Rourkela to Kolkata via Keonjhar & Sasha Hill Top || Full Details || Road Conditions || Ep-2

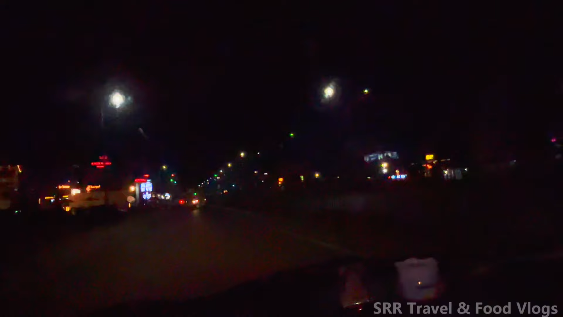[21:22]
सामने दिखाई दे रहा है शेरे पंजाब, और अभी हम घर के और निकल रहे हैं, और थोड़ा सा चाय पी के फ्रेश भी लगा, और बाकी कुछ खाने का मन नहीं क्योंकि हम थोड़ा हेवी लंच कर लिए थे।
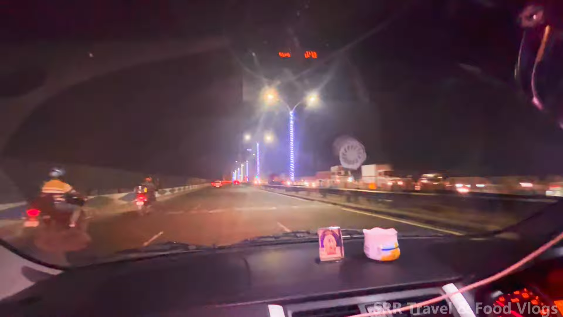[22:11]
अभी दिखेगा नहीं रात में। वेलकम लिखा है, पता चल रहा नहीं, दिखा ही नहीं टीवी पे।